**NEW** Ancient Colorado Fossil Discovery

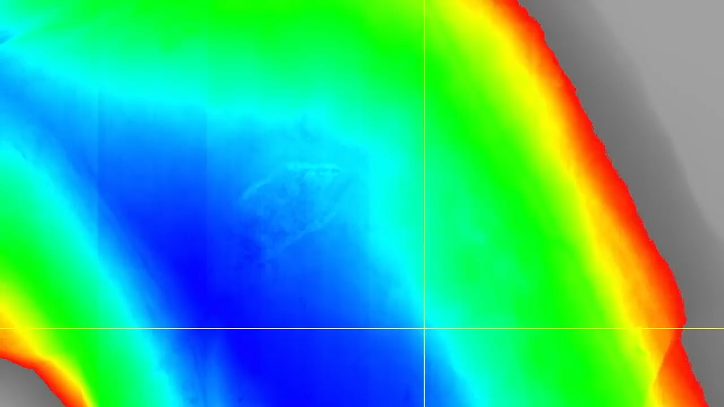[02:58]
It's the CT scan where you can see a lot more of all the bones.